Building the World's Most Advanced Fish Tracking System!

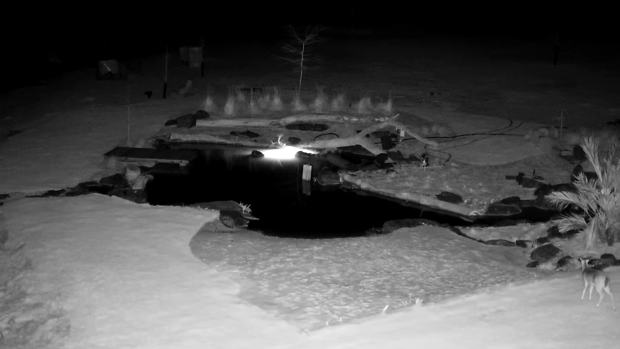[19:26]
so the wildlife are starting to get more comfortable around the new pond build this is the first time we've seen deer out there on the beach area
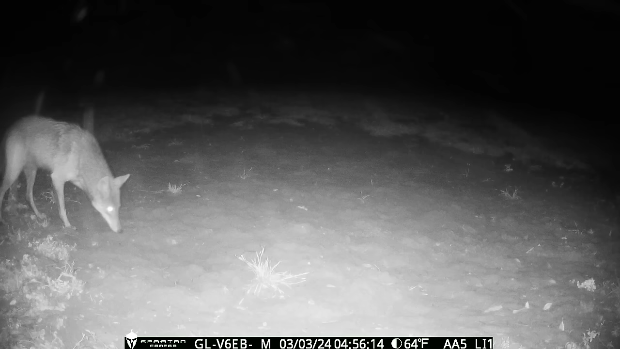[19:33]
and it's been a while since we've seen a coyote but they're making their rounds again and i'm going to need some help figuring out what this is my guess as a raccoon that lost its tail but i don't know what do you guys think